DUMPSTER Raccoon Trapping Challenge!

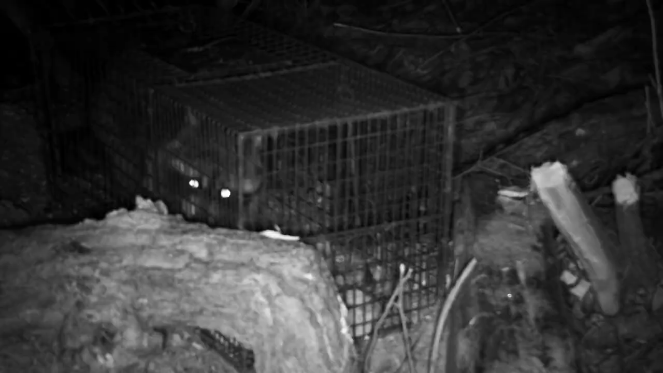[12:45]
So we at least had a raccoon go into the cage trap a little bit and eat some of the bait. But he didn't get caught. And right down here we got a raccoon.
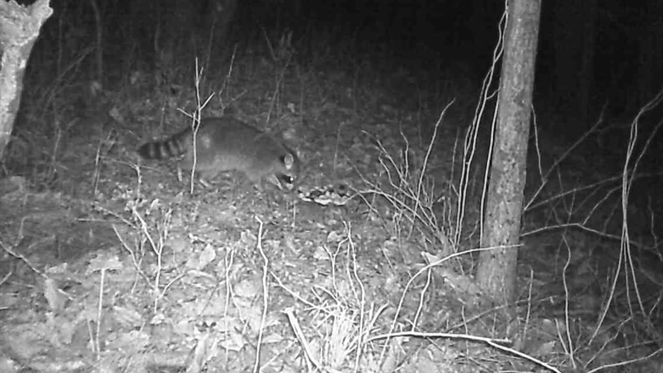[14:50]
It just smelled the pizza, walked on past, and didn't have any interest in actually eating it. There was even two raccoons right here. They just ran away. And then finally we had a raccoon come up.
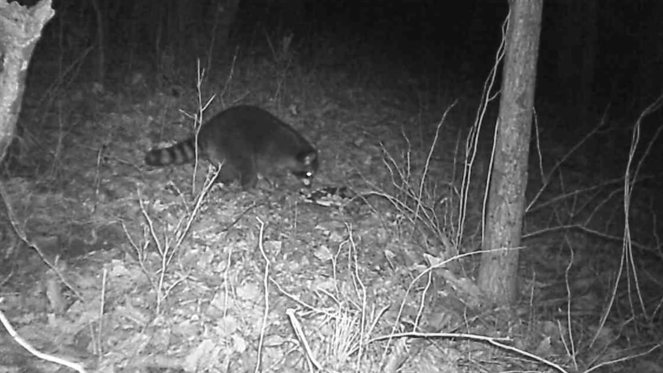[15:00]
I think this was the raccoon we actually caught in the trap. But of course my trail camera decides to stop working. And we don't actually end up seeing the raccoon get caught on the camera. Nothing in the bread one.